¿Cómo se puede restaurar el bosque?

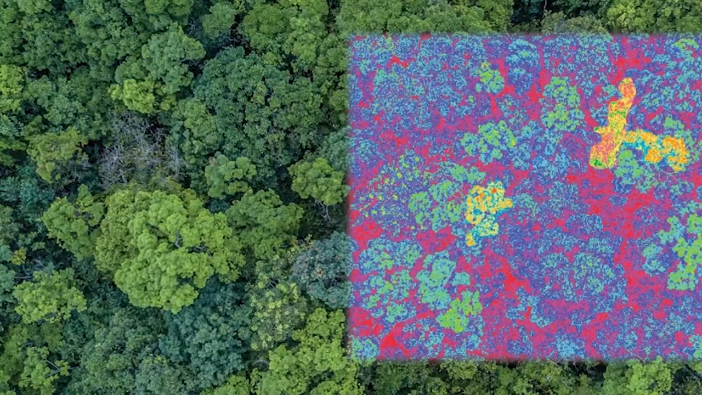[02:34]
mientras que los datos LIDAR, a través del uso del láser, proveen datos de la estructura en 3D del bosque.
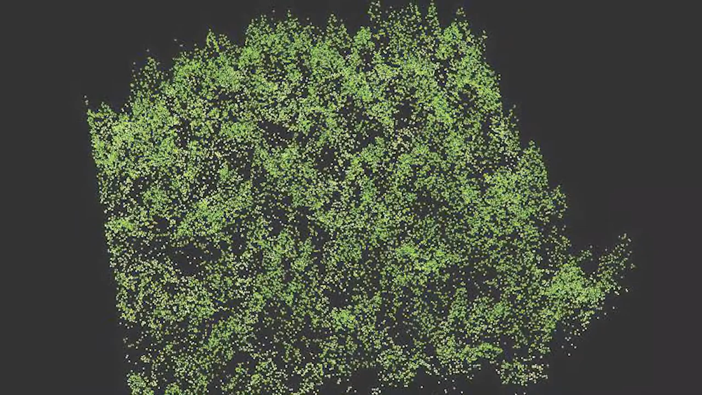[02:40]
Luego, combinaron estos datos con la información de la distribución de los árboles hijos, la topografía e información de a quién pertenecían las tierras cercanas.